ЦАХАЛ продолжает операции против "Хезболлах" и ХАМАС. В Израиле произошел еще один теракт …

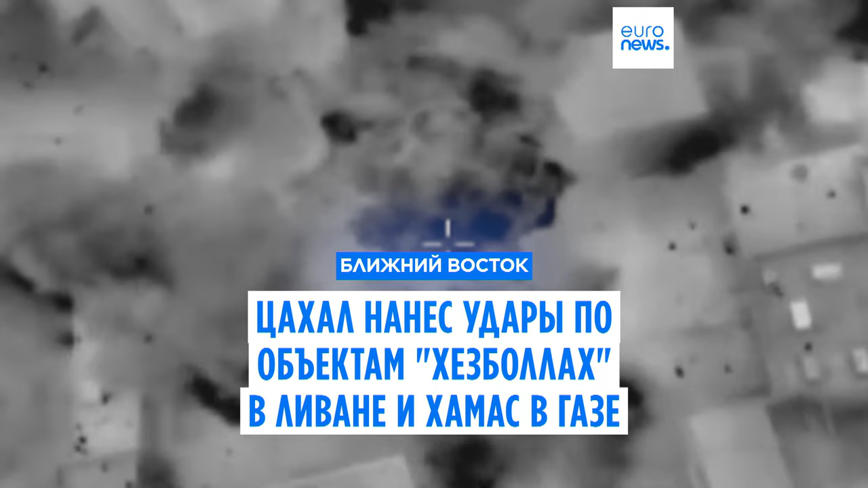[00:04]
Сахал заявил, что за прошедшие сутки израильские ВВС нанесли удары по примерно
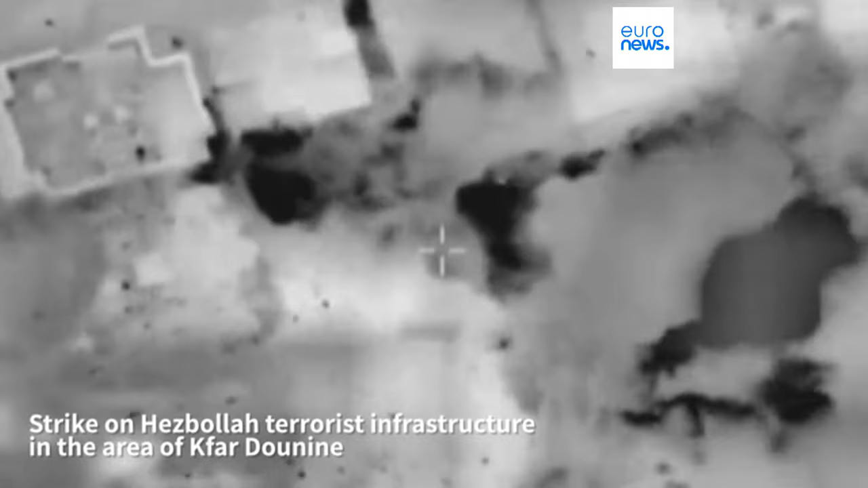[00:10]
185 объектам Хизбаллах в Ливане и 45 объектам Хамас в Газе.